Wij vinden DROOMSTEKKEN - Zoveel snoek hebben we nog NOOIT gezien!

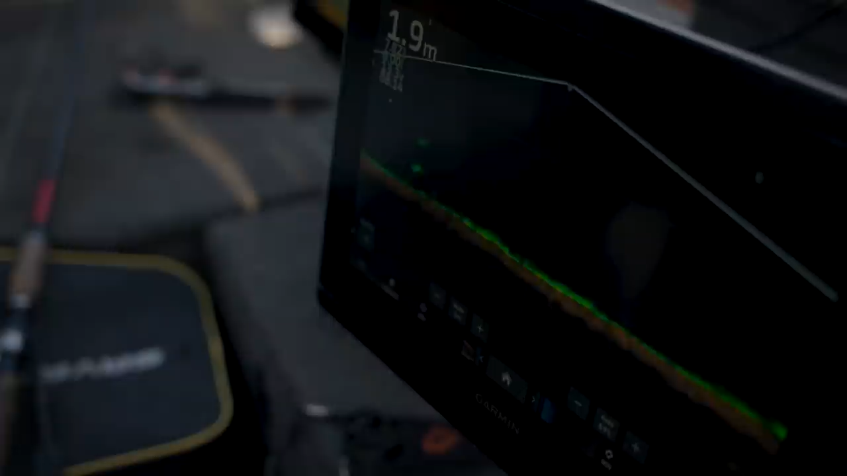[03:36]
On screen: depth 1.9 m
En die laten we gewoon hier naast de boot liggen.
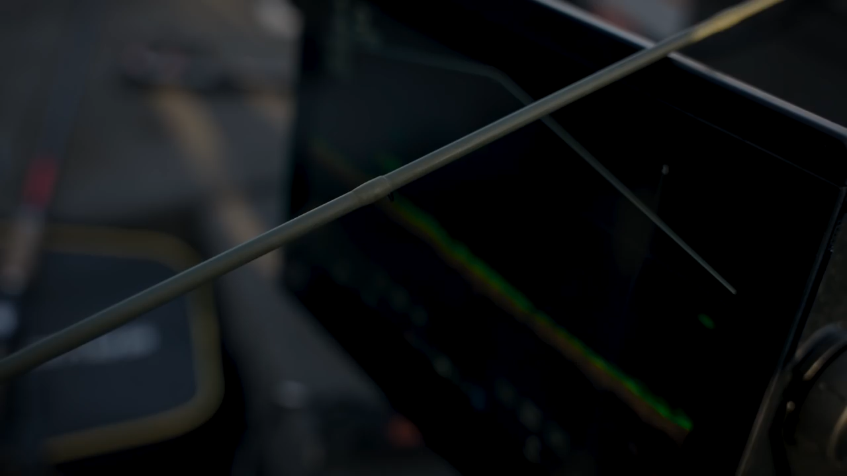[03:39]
We gaan varen. En als het goed is zien we er op een gegeven moment wel vis achter komen.
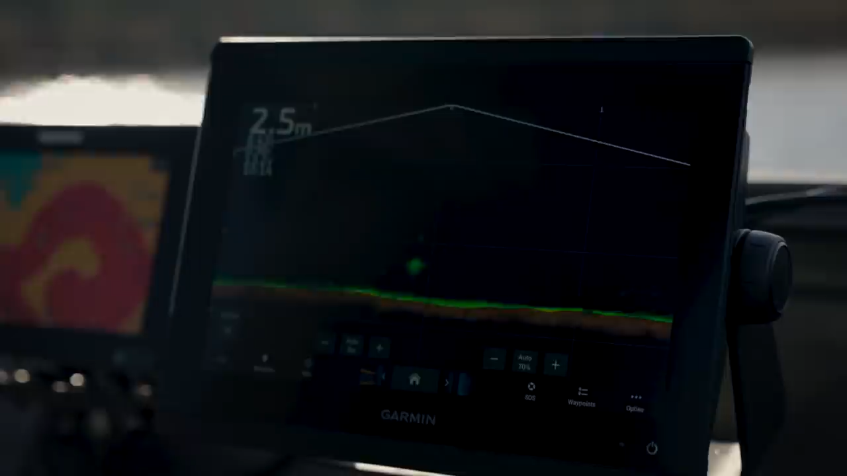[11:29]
On screen: depth 2.5 m
Jeetje, wat is dat lijp zeg. Hij zit er nog steeds.
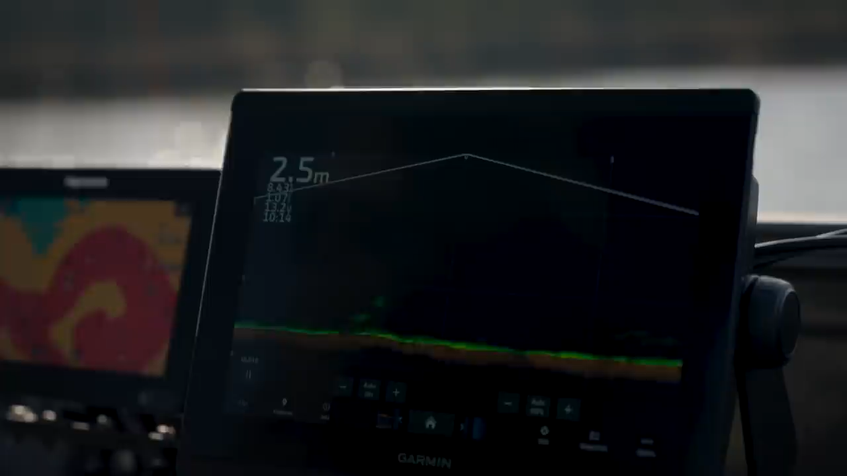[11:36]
On screen: depth 2.5 m
Dan gaat-ie. Dan gaat-ie. Als-ie weg. Wat is dat lijp om te zien. Ja, je ziet gewoon het hele silhouet van de snoek met buikvin.
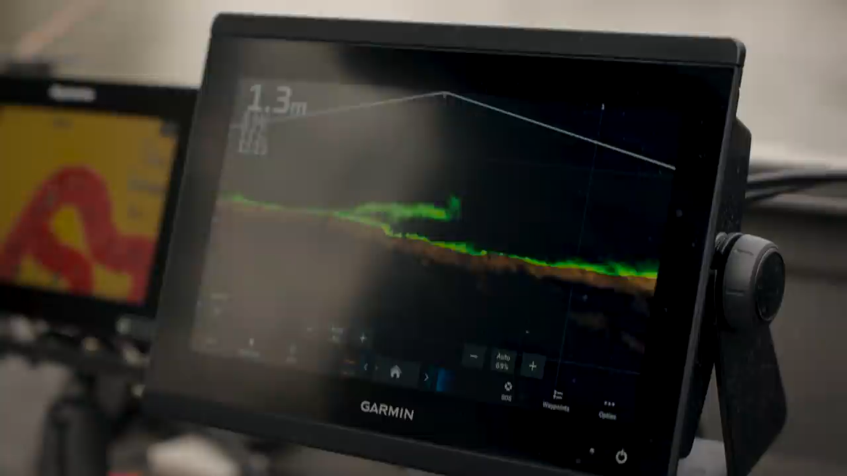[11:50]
On screen: depth 1.3 m
Ja, dat geeft wel een extra dimensie aan dit vissen. Want niet alleen maak je gewoon een goede kans om zo'n vis te vangen.